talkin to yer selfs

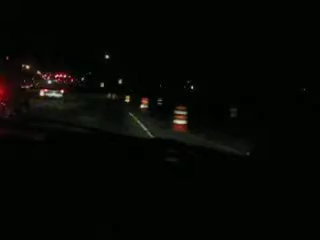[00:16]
And it says the speed limit is 35. We got a vehicle to show, though. That's about it. Oh, we backed it. 35, there's the graveyard and Denny's. There's the graveyard. Here's Denny's.